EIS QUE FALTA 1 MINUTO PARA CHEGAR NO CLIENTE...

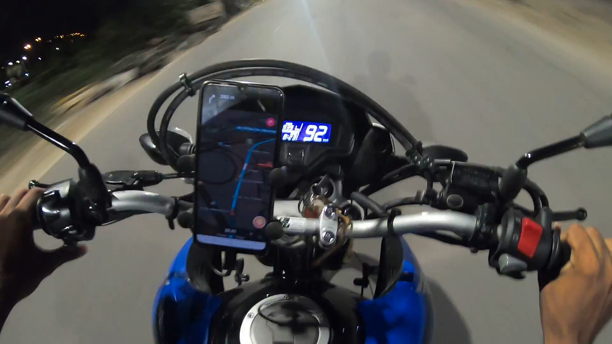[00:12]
a ver 90 96 7 100 2 4 meu deus cadê a pista gente aqui ó é
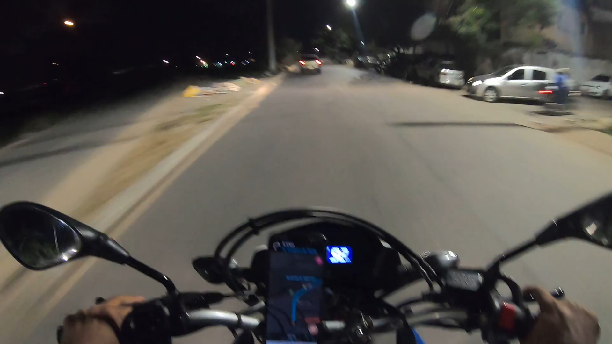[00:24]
essa mesmo é só força sem até os sem a brozinha segura depois ó tá até de mim cadê a pista tá até desenvolvendo só porque eu tô gravando ó 104 tá preula 112 tá preula 113 nunca bateu 113 de 4 114 116
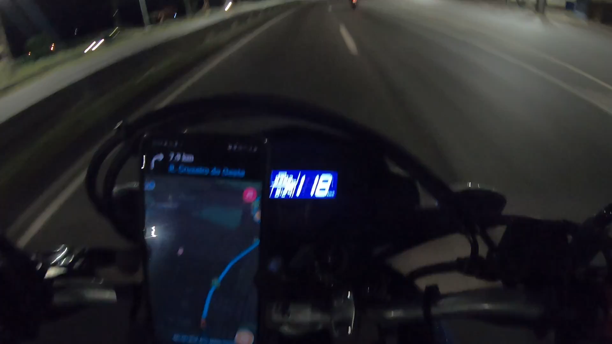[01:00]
117 18 e 9 o papo 60 e 20 ó vai subir agora vai perder bastante mano 117 15 ali a descida você vai recuperar bastante também né mas se tiver muito carro também não vai compensar não ó caprola 128 127
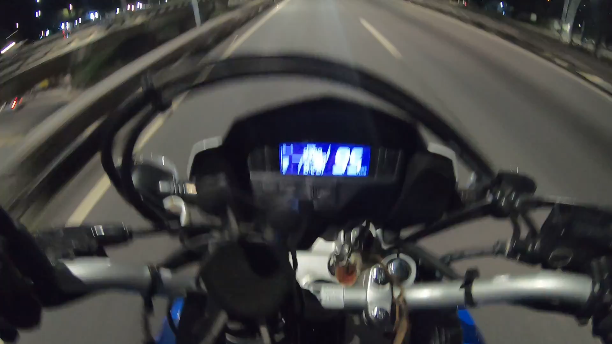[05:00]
Cento e um, cento e dois Vai dar não Chegar ali já vai ter um monte de carro Ó, já tá na quinta Passei logo pra quinta Nem esperei Dá cento e doze